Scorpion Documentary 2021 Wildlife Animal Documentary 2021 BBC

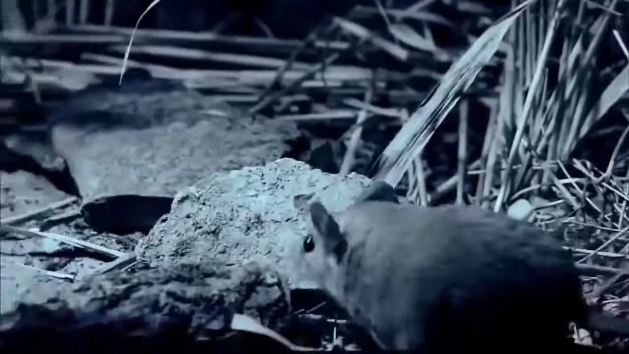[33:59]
Gregarious and rarely still, this rodent scours the ground for food.
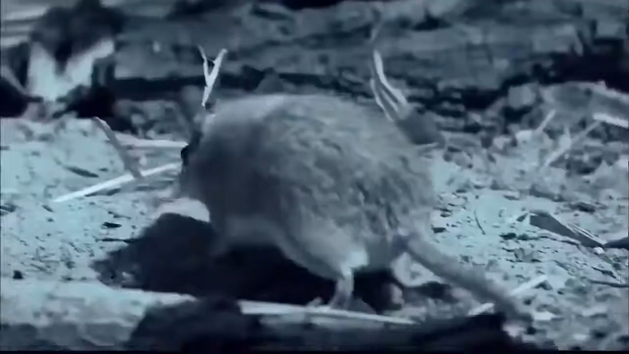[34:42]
Hissers are easily irritated and quick to defend their personal space.
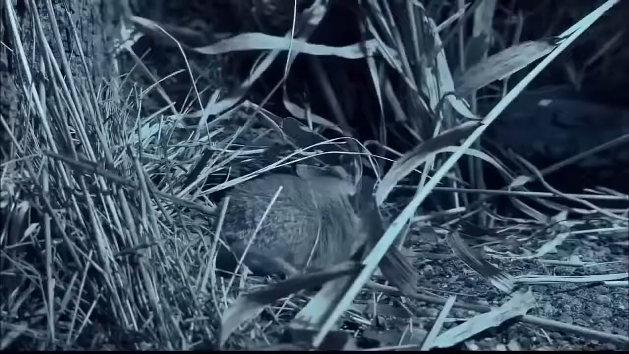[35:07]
But in this bare-bones desert environment, anything edible will suffice.
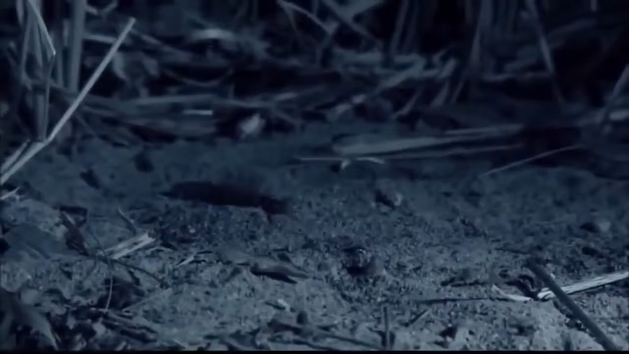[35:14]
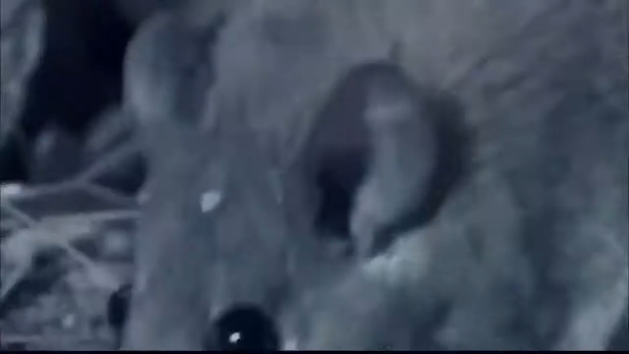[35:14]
A mealworm's plotting pace is no match for the quick reflexes of its predator. Squirming and struggling only serve to provide the mouse with some sport before dinner.